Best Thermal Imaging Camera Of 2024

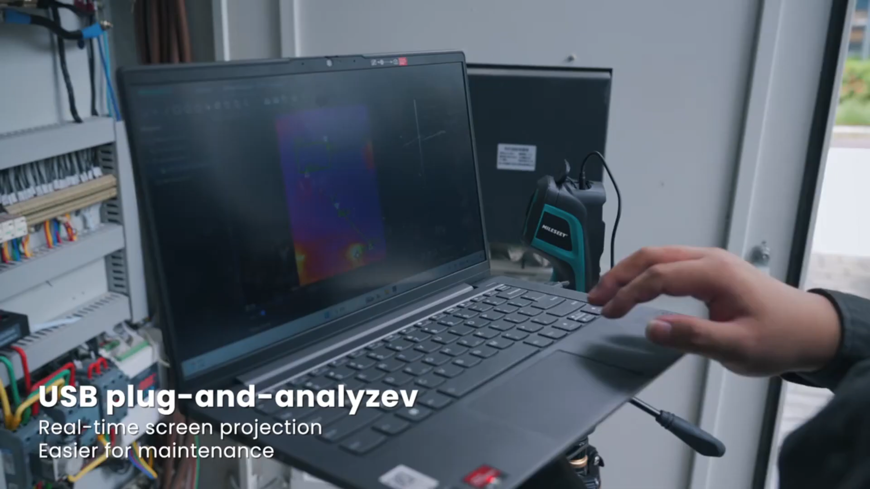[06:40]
the thermal imager offers versatility and flexibility to meet the diverse needs of professionals. User-friendly design, designed for ease of use and convenience,
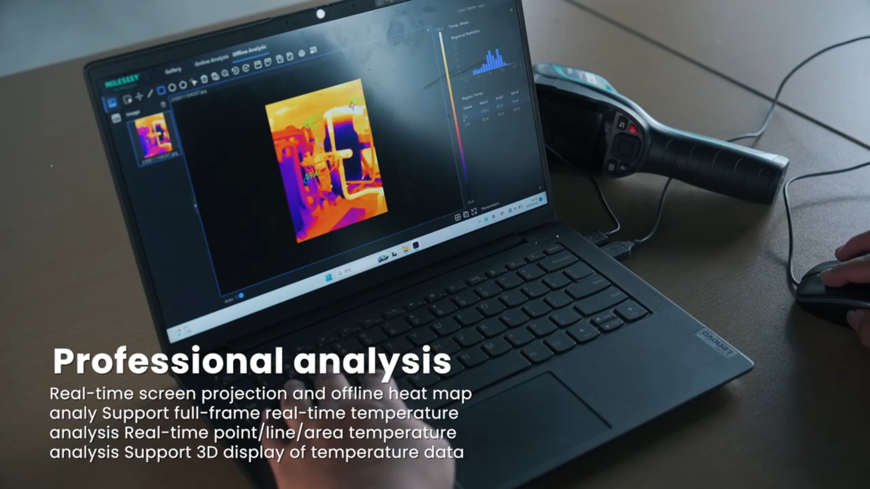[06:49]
the MILESI TR256EB features a user-friendly interface and intuitive controls that make it easy to operate and navigate.
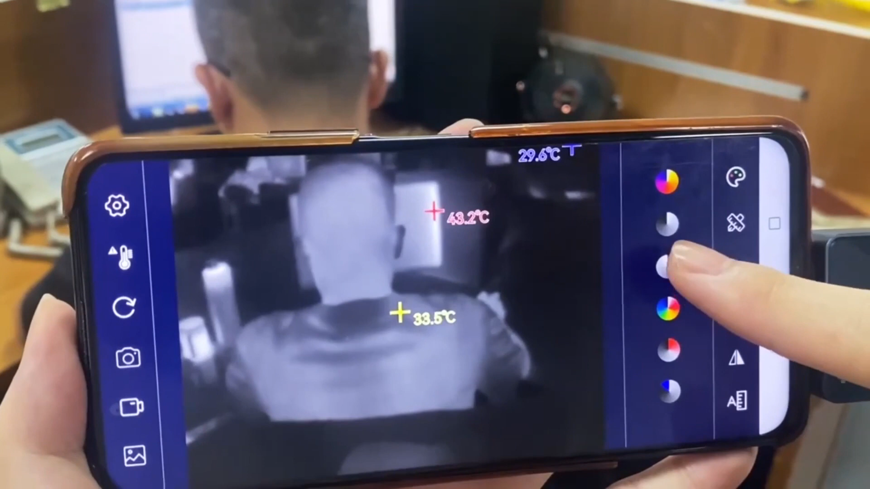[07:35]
On screen: spot 33.5°C, max 43.2°C
The Tolltop T7256192 Android Type-C thermal imager is a groundbreaking device designed to streamline fault detection and troubleshooting processes,
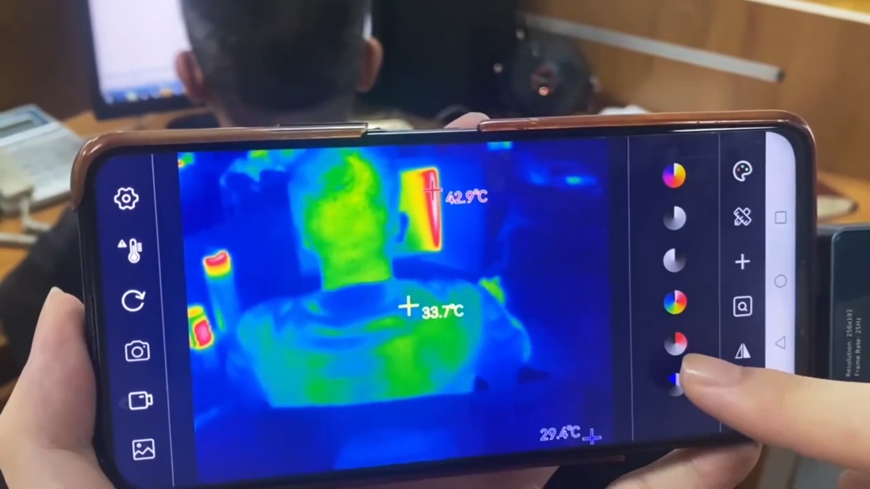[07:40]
On screen: spot 33.7°C, max 42.9°C
particularly in solar panel power systems.
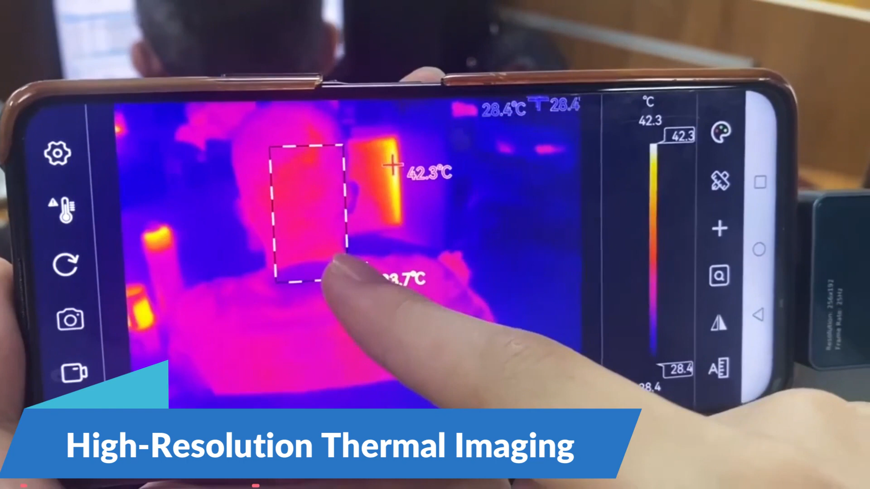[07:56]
On screen: max 42.3°C, scale top 42.3°C, scale bottom 28.4°C
The Tolltop T7 boasts an impressive resolution of 256,192 pixels,
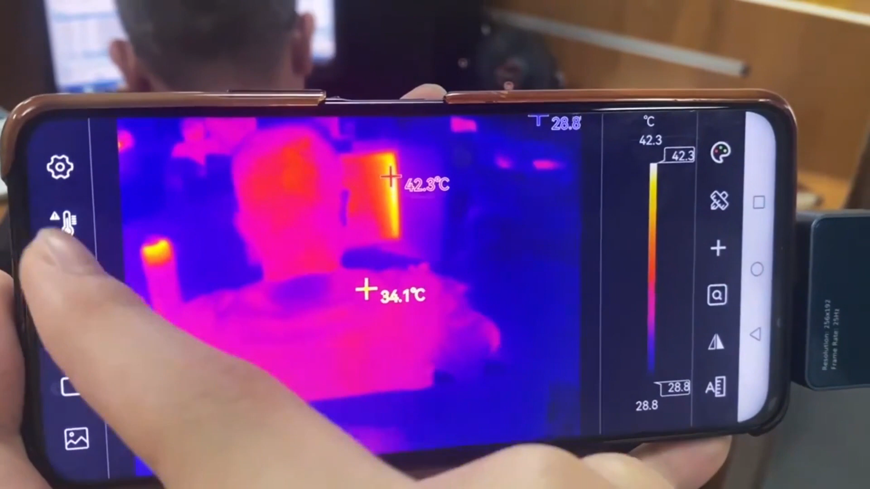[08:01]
On screen: scale top 42.3°C, scale bottom 28.8°C
providing users with detail and accurate thermal images of solar panel installations in power devices.
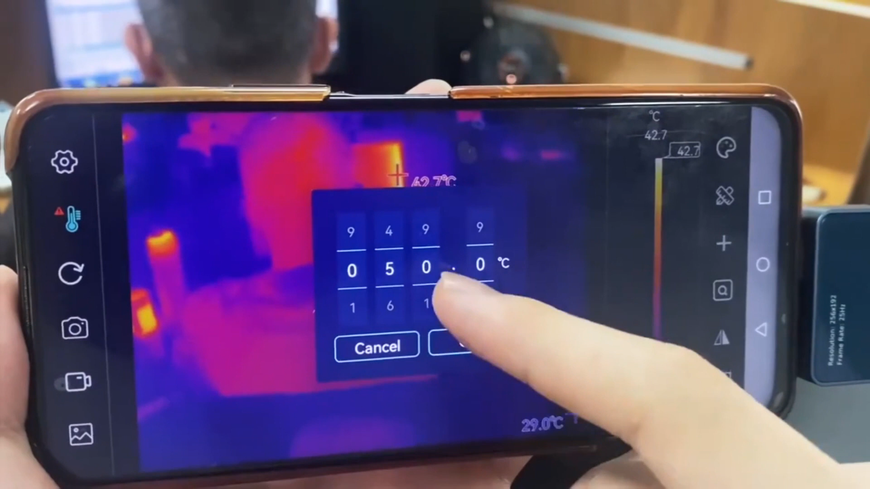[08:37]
The Android app interface provides intuitive controls and features, allowing professionals to capture, analyze, and share thermal images with ease.
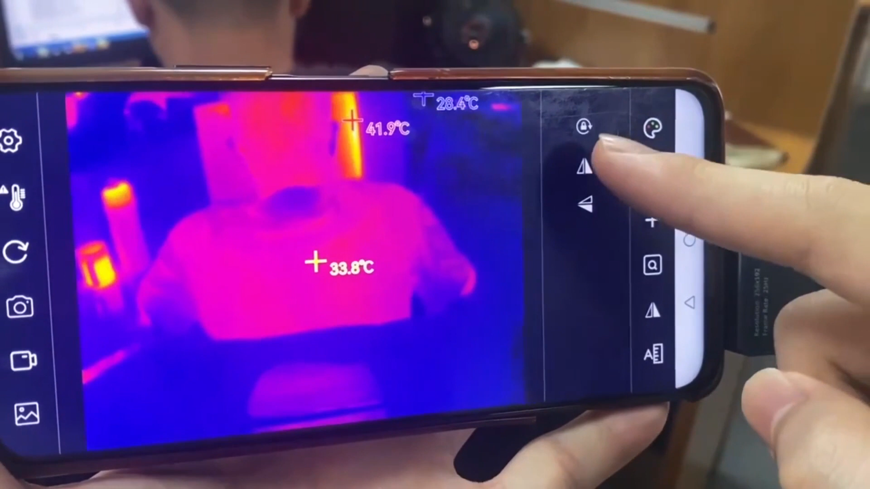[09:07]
On screen: spot 33.8°C, max 41.9°C, min 28.4°C
Portable and user-friendly design, designed for convenience and ease of use, the Tolltop T7 features a compact and lightweight design that makes it ideal for field work and on-the-go inspections.
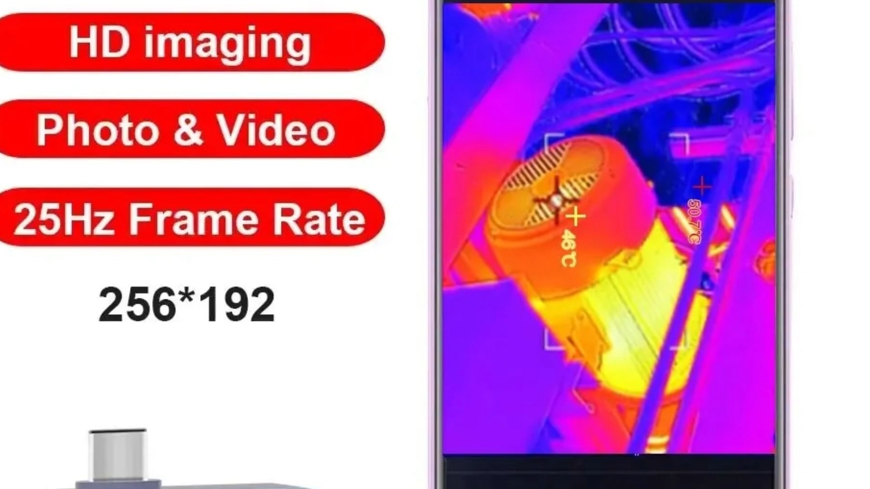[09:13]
The ergonomic grip and intuitive controls allow for comfortable and efficient operation,
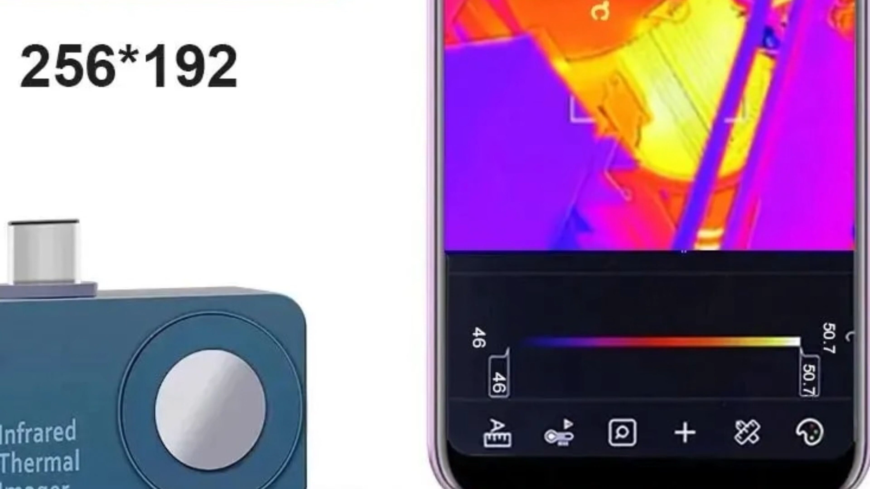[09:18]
while the durable construction ensures long-lasting reliability in harsh environments.
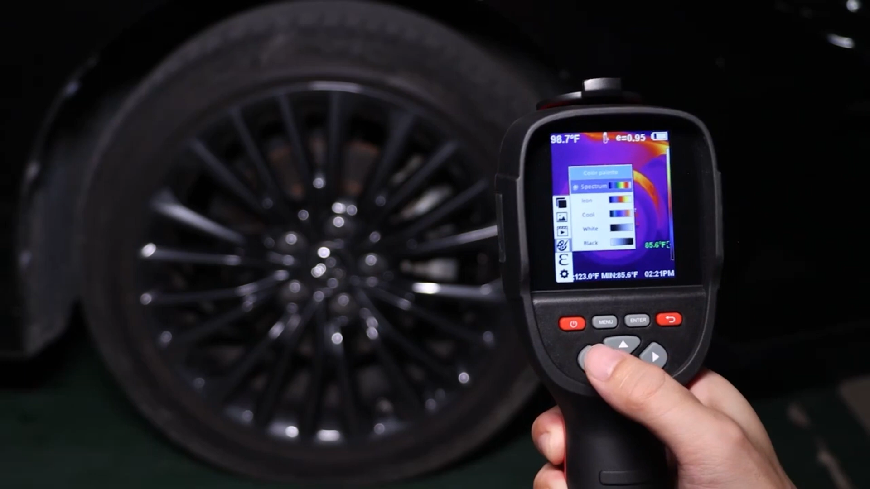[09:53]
On screen: spot 98.7°F
The Kiwitz Infrared Thermal Imager Camera is a cutting-edge device that allows users to see beyond the visible spectrum, revealing hidden details and capturing thermal images with unparalleled clarity and precision.
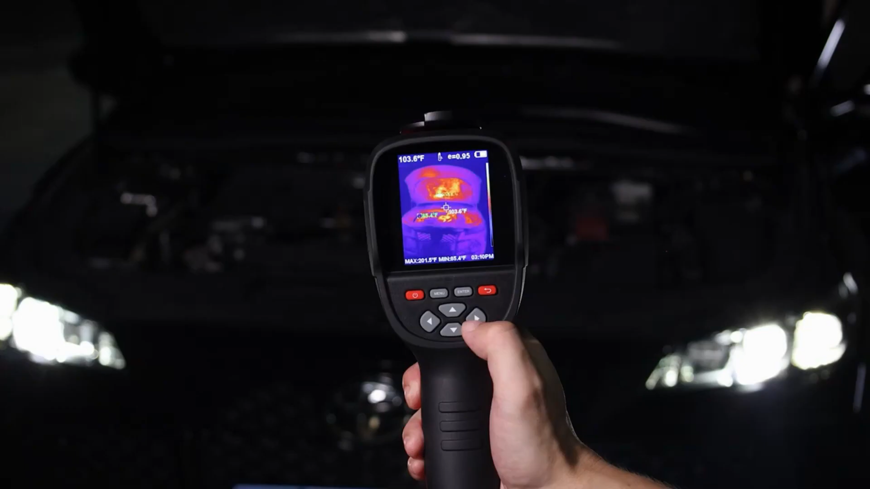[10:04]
On screen: spot 103.6°F
Let's delve into the features of this remarkable device and discover how it can transform your thermal imaging experience.
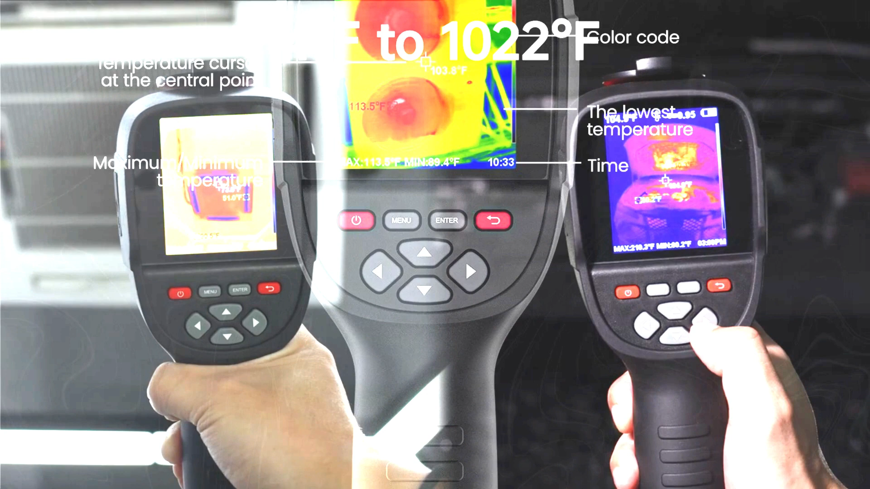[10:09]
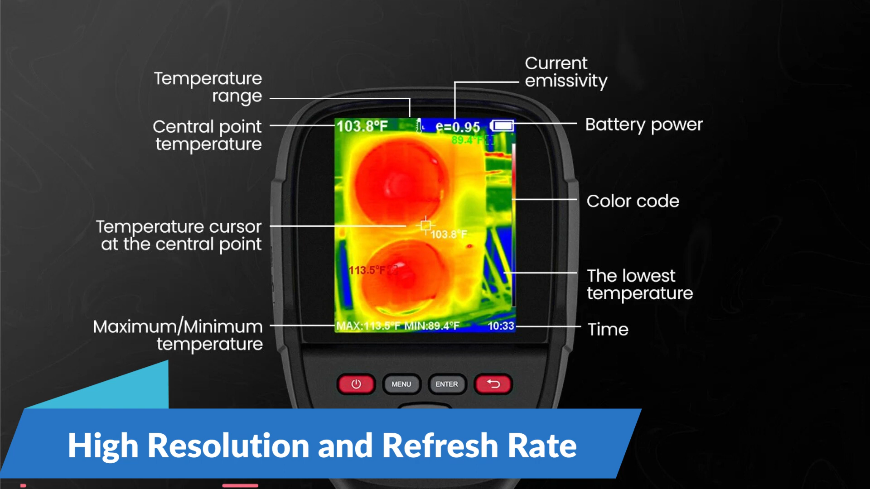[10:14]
On screen: spot 103.8°F, max 113.5°F, min 89.4°F
High Resolution and Refresh Rate At the heart of the Kiwitz Infrared Thermal Imager Camera is its
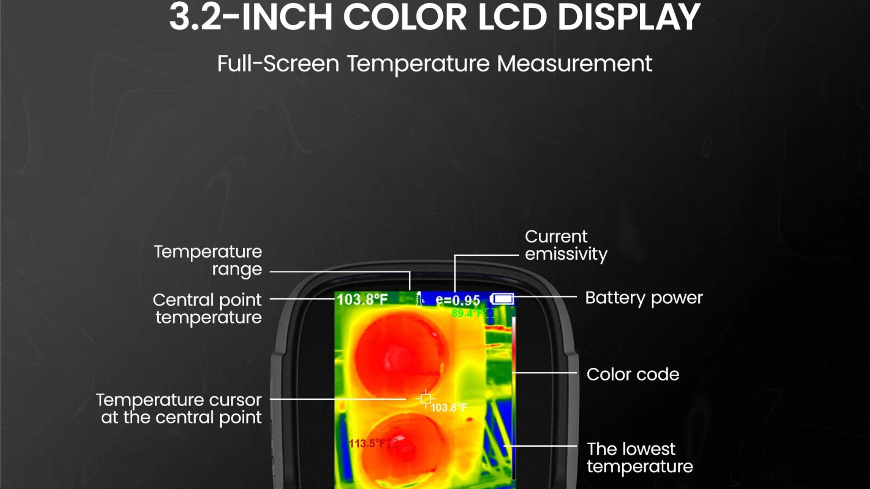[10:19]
On screen: spot 103.8°F
impressive resolution of 256,192 pixels, which provides users with detailed and accurate thermal images.